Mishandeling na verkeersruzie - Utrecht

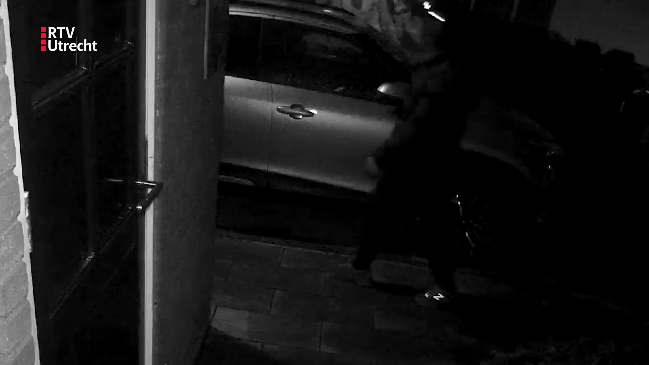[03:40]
Die eerste verdachte is een man met een licht getinte huid. Hij is tussen de 25 en de 30 jaar oud, ongeveer 1,80 meter. Hij heeft een tenger postuur, zwart haar.
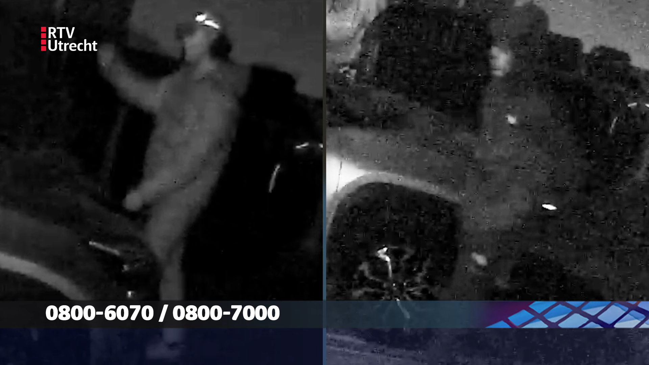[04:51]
Herken jij deze nogal agressieve mannen? Misschien in combinatie met een zwarte Volkswagen Up of Lupo? Of als je getuige van de mishandeling aan de Tampico Dreef in Utrecht? De politie hoort dan heel graag van je. Geef alles wat je weet door via de tiplijn 0800 60 70 of via meldmisdaad anoniem 0800 7000.